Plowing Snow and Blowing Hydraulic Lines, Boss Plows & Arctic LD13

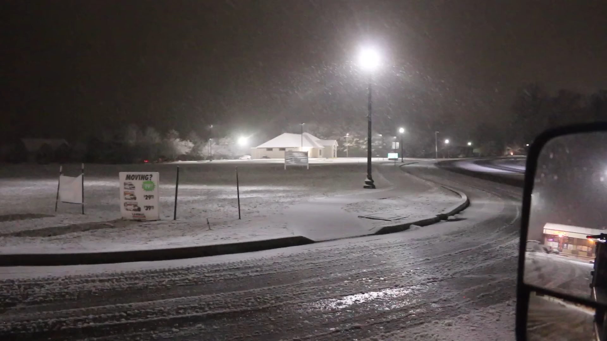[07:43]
So that's another one of our locations, and then we're going to head out of town here, and I'll show you a few more. So this, all these lights back here, that's where we just were, that's where we just hit. That's our big complex here in town. We picked that one up last year, and been working out really good for us. Okay, so that's two of our locations basically connected to one another.